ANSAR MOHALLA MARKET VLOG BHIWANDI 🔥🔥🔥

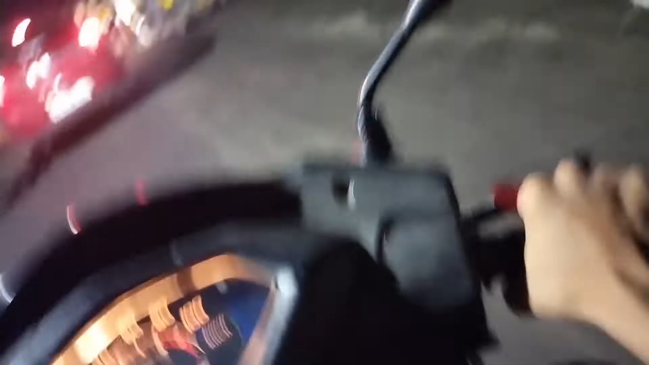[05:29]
पर रश इदर का रश देखो अक्सर यहां ट्राफिक
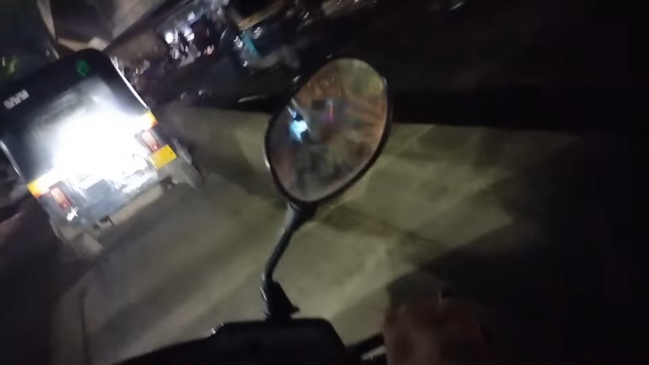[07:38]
अब हमारा घरादा पर हम लोग आगे से जाएंगे यह अभी आपने पौचे है वन्जार पच्पी नहांता और यहां एक होडल खुली है उपनी ओरी होडल की जिक सकते आप साम दिख्ड़म